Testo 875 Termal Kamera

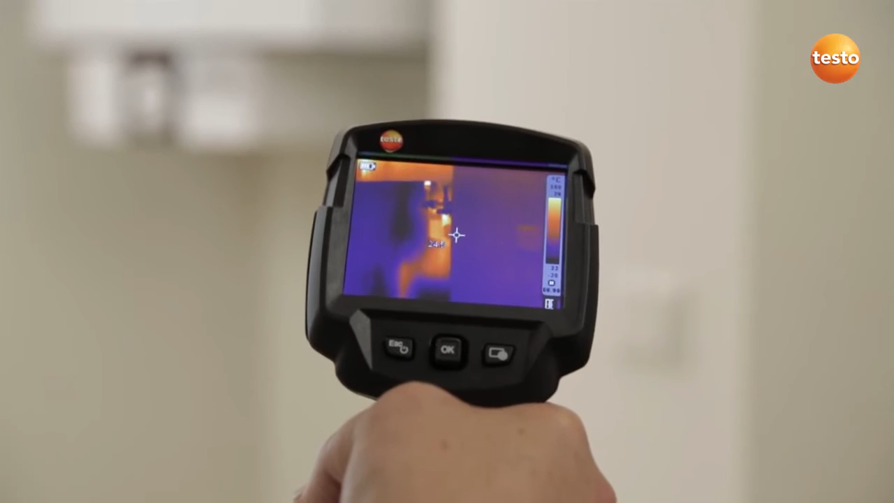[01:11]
During the renovation, the bathroom was re-tiled without replacing the pipes. Here we can see exactly where the pipe runs,